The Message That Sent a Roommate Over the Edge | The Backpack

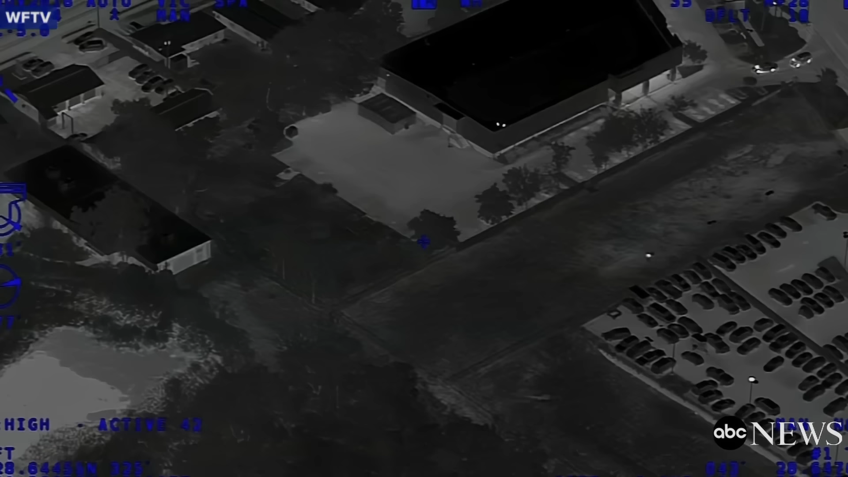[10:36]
About 50 minutes after police responded to the scene, just after 12.30am, the helicopter got thermal vision on a man hiding under a tree at the back of a closed game store at 8550 South US 1792.